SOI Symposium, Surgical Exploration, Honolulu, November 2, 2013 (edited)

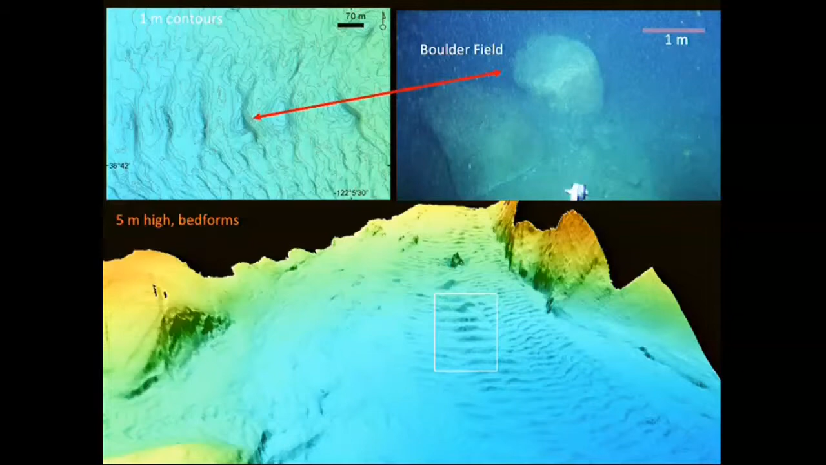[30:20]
So this has been incredibly eye-opening to us about how the canyon moves material from land out into the deep sea.
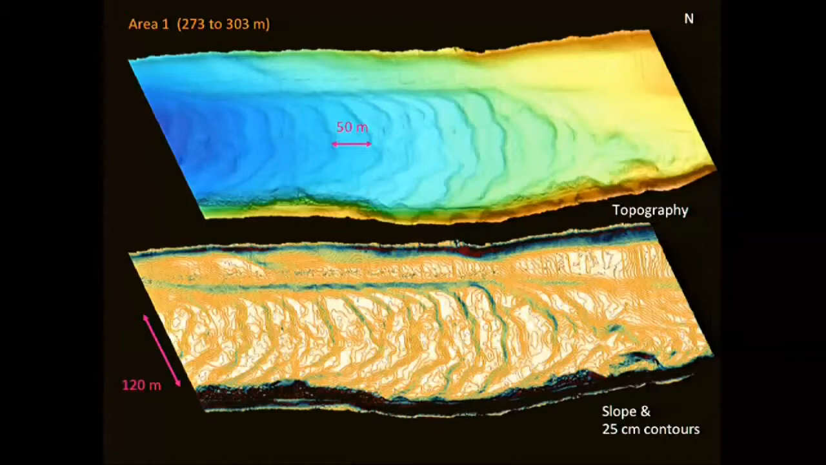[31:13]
I'd like to point out that, again, that's got 25 centimeter contour level on it, and at this level, those bedforms that you see in the bottom of the canyon, you know, still have fidelity at a 25 centimeter level.